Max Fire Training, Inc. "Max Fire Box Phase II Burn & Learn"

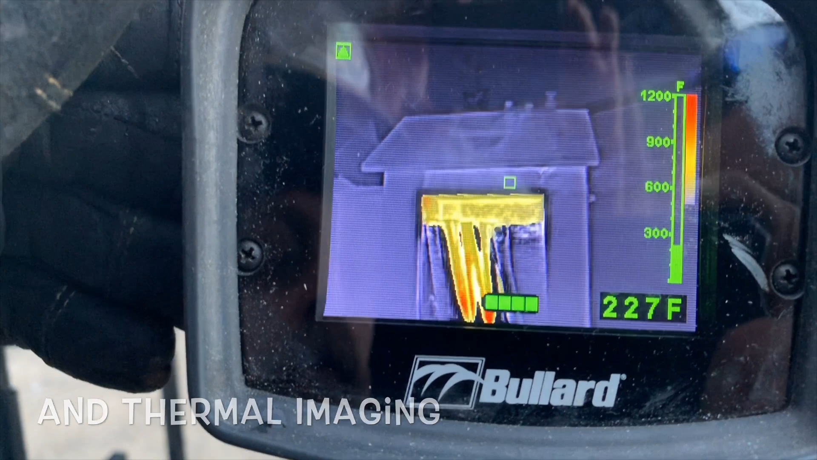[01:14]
On screen: spot 227°F, scale top 1200°F
going to be the first thing that the firefighters see we want them to recognize the fast traveling gray convection currents
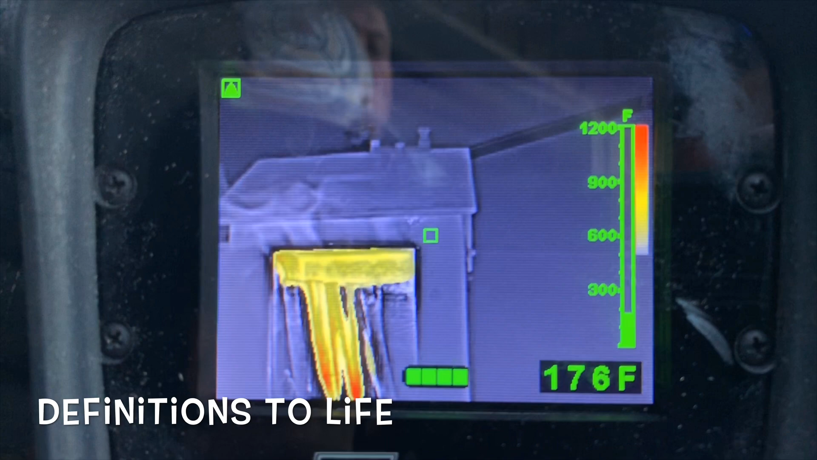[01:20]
On screen: spot 176°F
and use the reach of the stream to kill that what we'll do now is i'm going to come up and i'm going to close the door
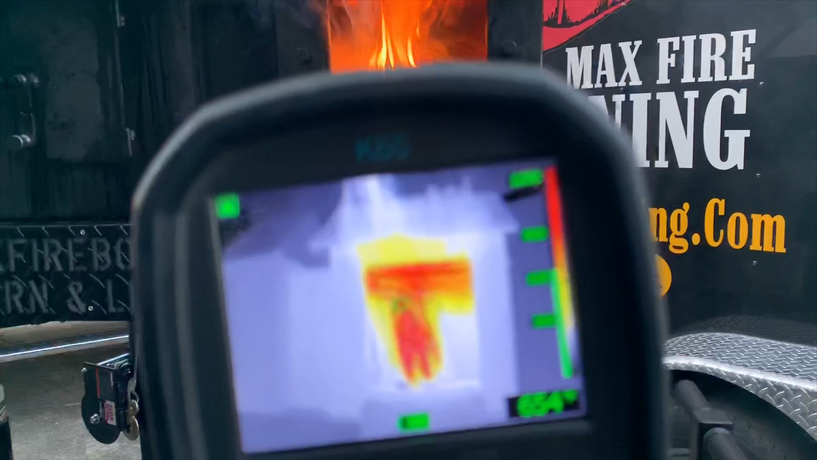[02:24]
going to close this down and we have limited water with limited water i'm going to open
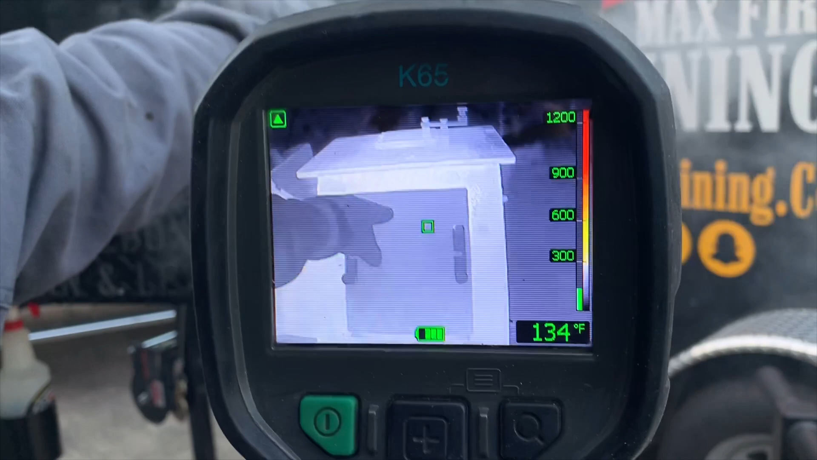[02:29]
On screen: spot 134°F
this up and watch visually it's just smoke from the ceiling down to the floor but when i open it
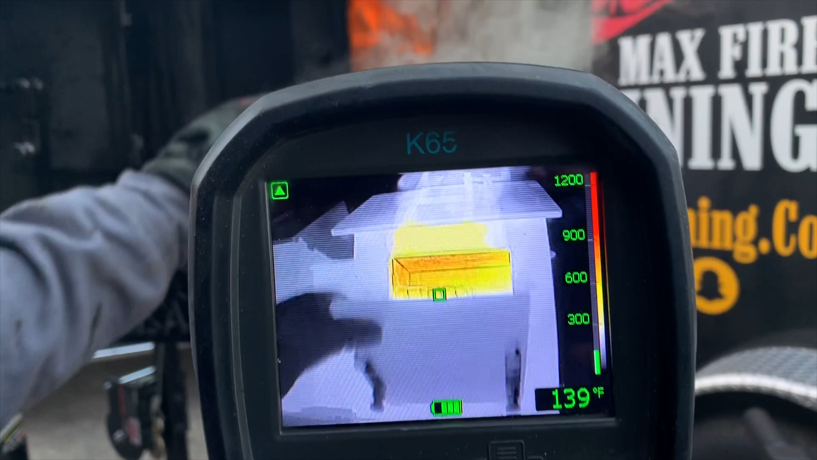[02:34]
On screen: spot 139°F
through the eye oh i didn't close it long enough so i'm going to close it a little bit longer i'm going to keep that close just a little bit longer
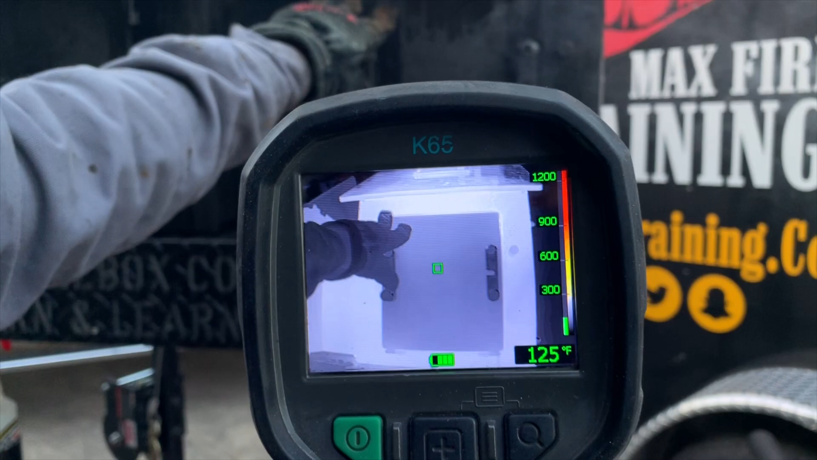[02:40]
On screen: spot 125°F
and then i'm going to open it up and now look through
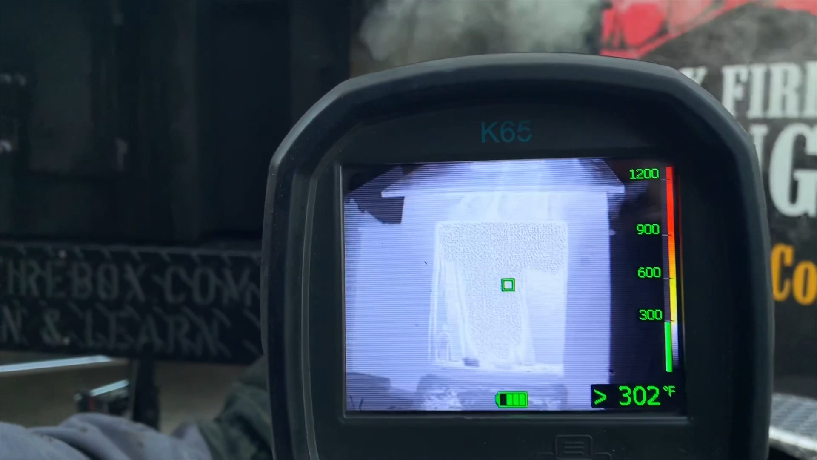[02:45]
the eyes of the camera you know exactly where to put the moisture without it all it is is
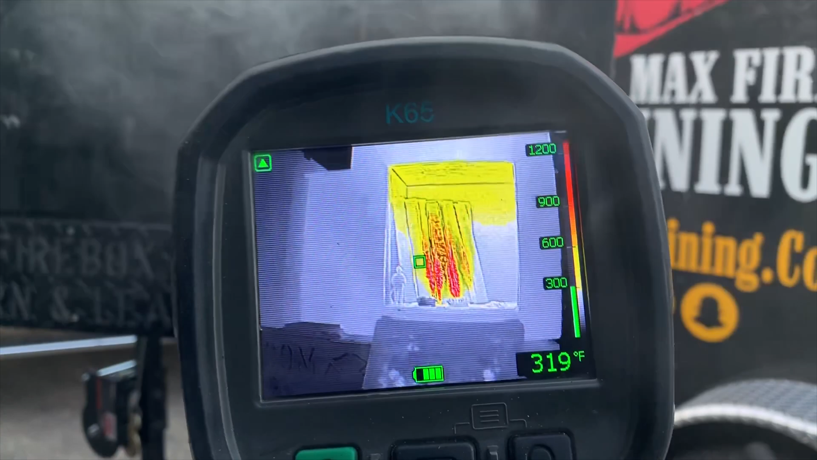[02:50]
On screen: spot 319°F
smoke from the ceiling down to the floor but
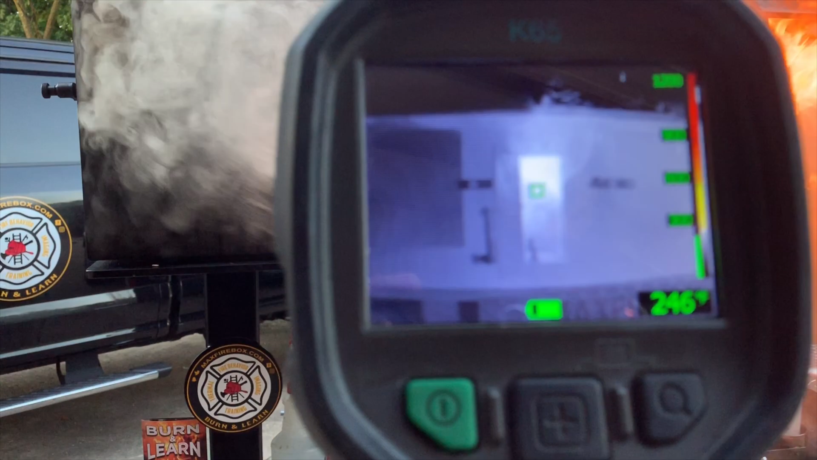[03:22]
let's take a look through the eyes of the camera fast traveling convection currents coming across
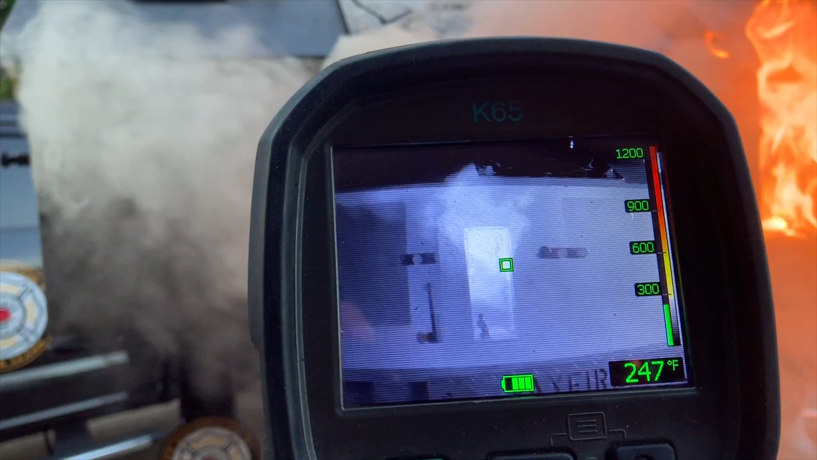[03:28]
On screen: spot 247°F
and visually look you're having a hard time seeing at that front door very very realistic
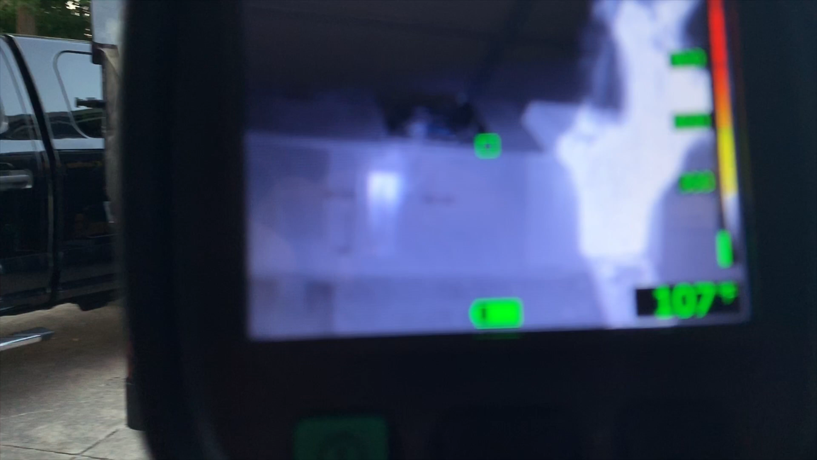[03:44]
it through the eyes of the camera again as we size this up so there we go you can see the fast
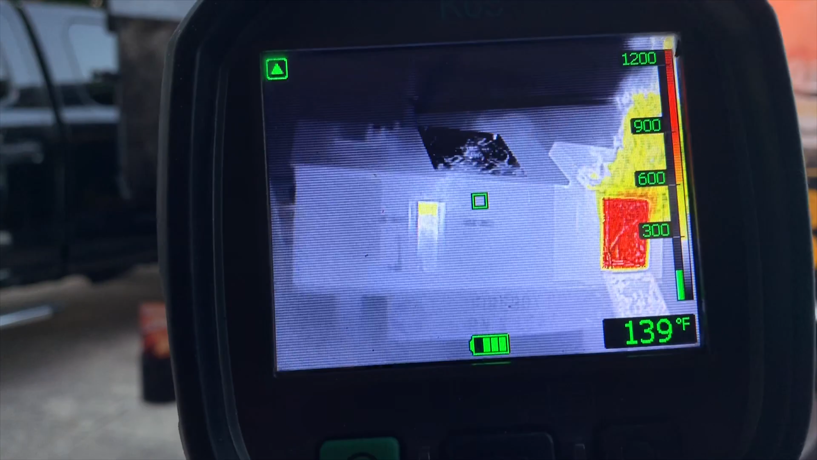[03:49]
On screen: spot 139°F
traveling convection currents coming out the front door without the thermal camera that's